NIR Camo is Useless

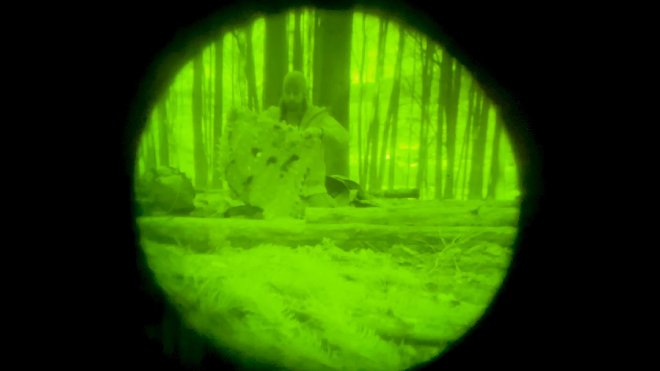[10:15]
This, for example, is a standard classic 3D leaf suit, highly reflective,
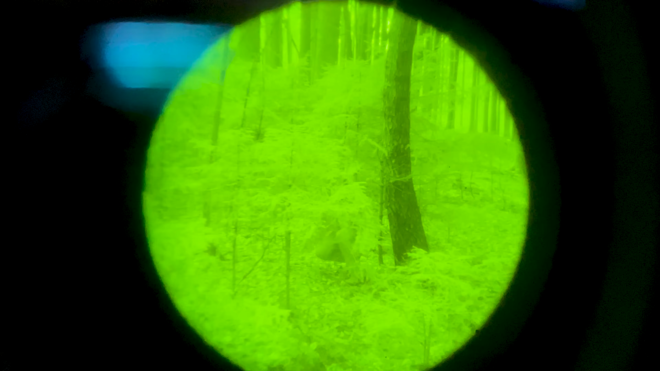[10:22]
can work in super leafy areas.
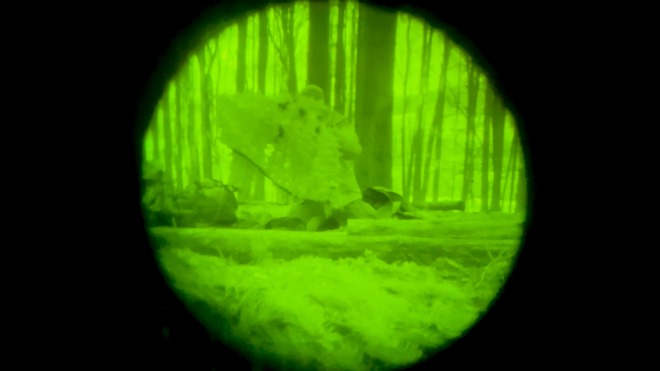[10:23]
And this one from Ghosthood near-infrared camouflage has more
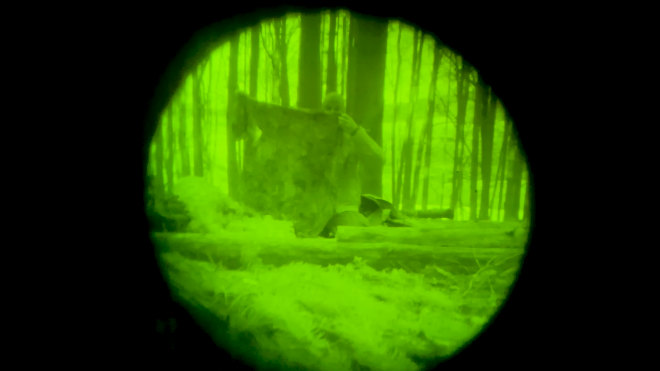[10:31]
color variations in the near-infrared spectrum and can also work better for the naked eye.
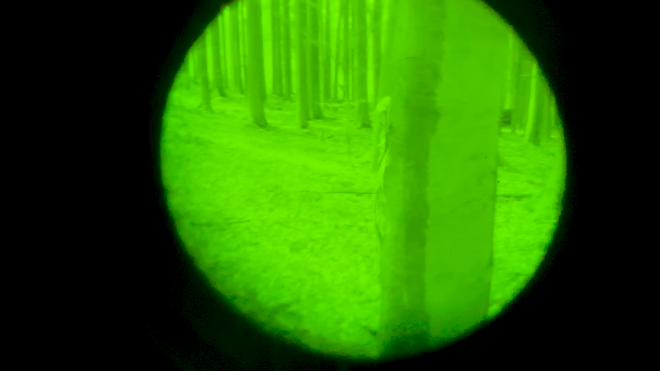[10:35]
But when you pair it to the near-infrared or in the near-infrared,
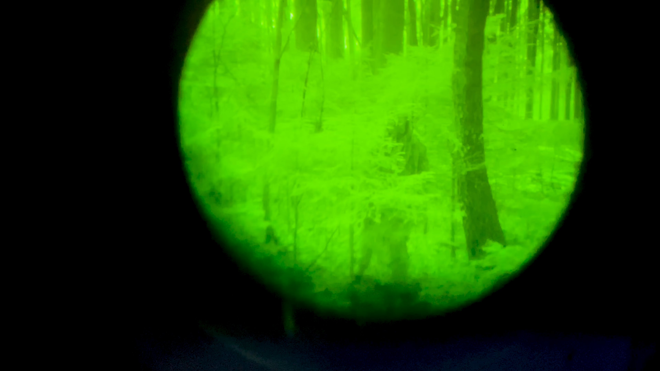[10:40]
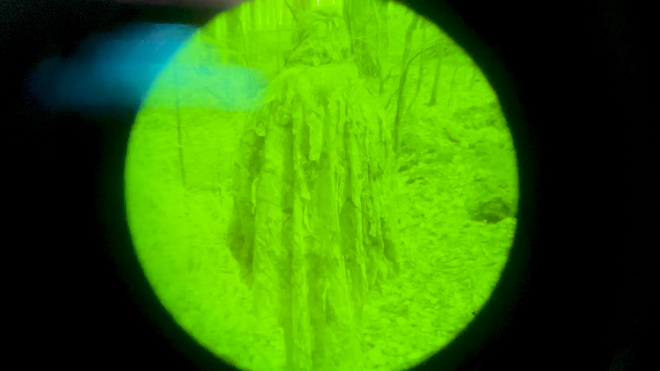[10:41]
it will perform a lot better since it breaks out the outline even more, since this is almost unicolor.
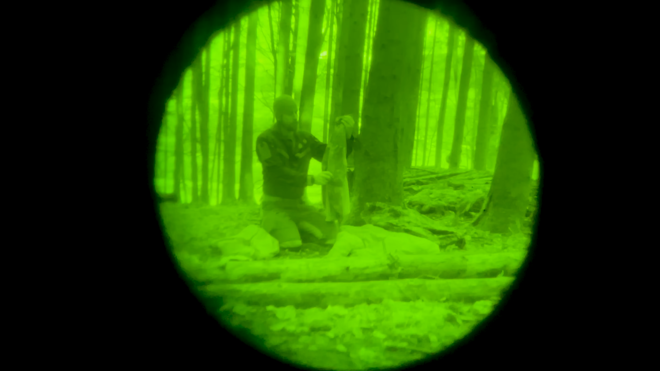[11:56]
multi-cam doesn't have a lot of near-infrared contrast, but you have some contrast. But with combat shirts like this, for example,
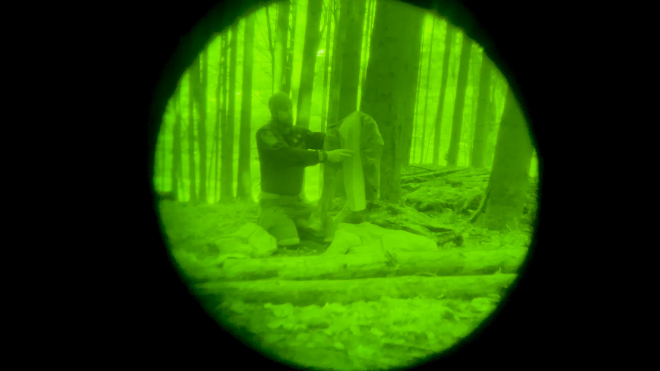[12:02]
often the thin fabric is highly reflective, depends also on the color, of course.
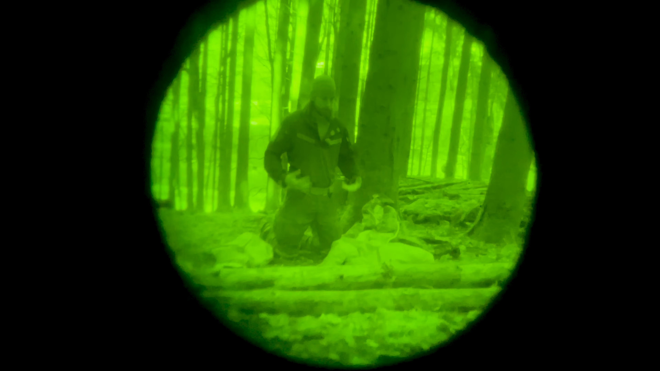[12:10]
And with unicolor color, with different materials, it's also possible that you get some kind of a camouflage pattern because the materials reflect in different ways.
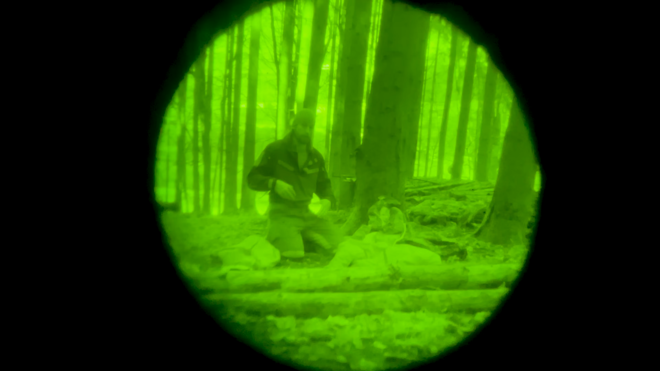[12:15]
And when you add different pouches and plate carrier and so on, it can also appear like a camouflage pattern when you only have unicolor, at least in the near-infrared.